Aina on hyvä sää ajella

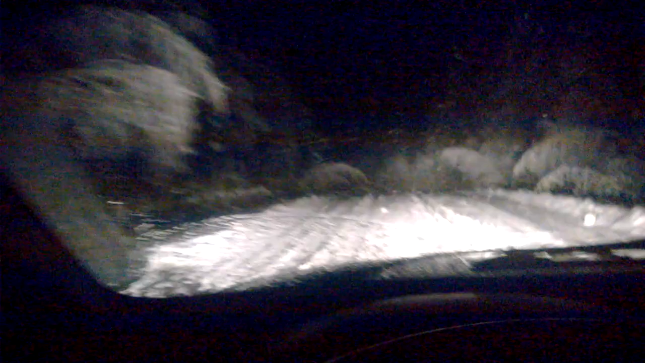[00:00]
Nyt on tämmönen, ja tää parahin ajokeli ei ole kuin 10-15 senttien lunta ja kaikki puut saatana on kallelaha tielle päin.
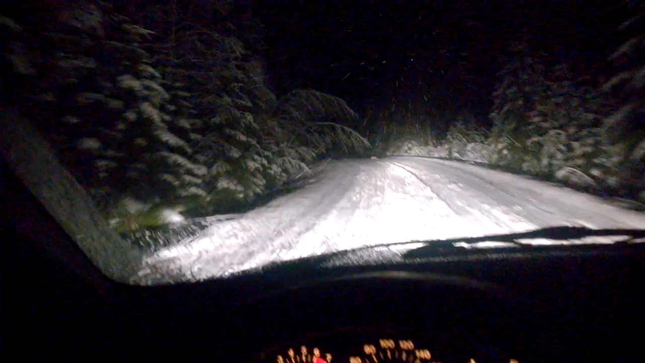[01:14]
Siihen vaan raiteisiin, niin menee niinku junakiskoon. Voi vittu. Pärkälö nyt meni lakkapintan vittu. Sitä ei lakata, siinä on sitä tuu enää. Oikein hyvä, kun mulla epätosaisesti jarruttaa vielä nuo takajarrut, kun toiselta puolelta mä rummuin ja ne palat puhistii siitä pölypaskasta ja oikein rautaharjalla karheisiin hyväks.